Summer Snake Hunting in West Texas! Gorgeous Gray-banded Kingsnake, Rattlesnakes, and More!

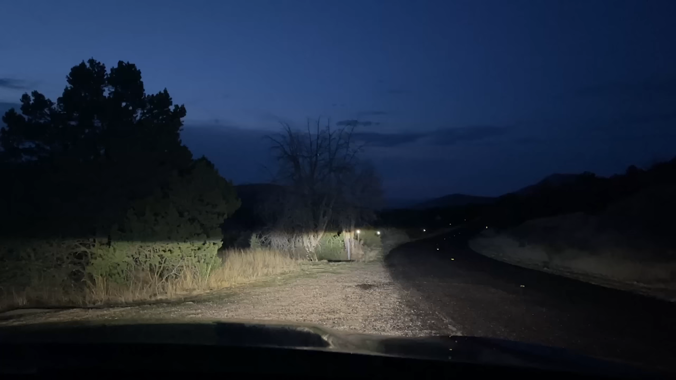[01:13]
so we're getting in the car to get that to cruising and uh there's a black tail crawling right in front of our car where we've been standing here talking for the last 45 minutes so let's go get a look at this guy